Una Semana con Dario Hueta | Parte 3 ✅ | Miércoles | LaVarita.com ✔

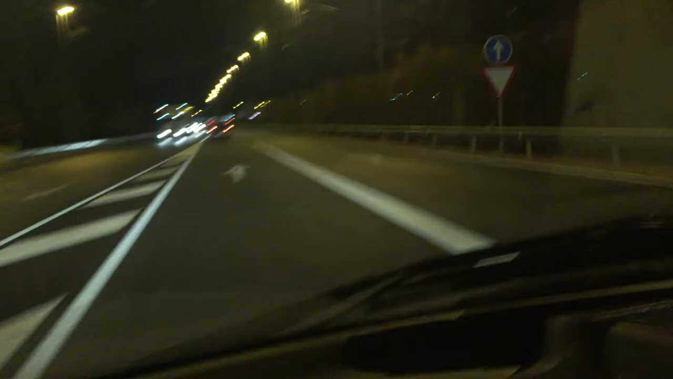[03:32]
Bueno, pues ya estoy llegando, entrando en el almuerzo. Ahí vemos, ahí vemos la entradita de Almusafes.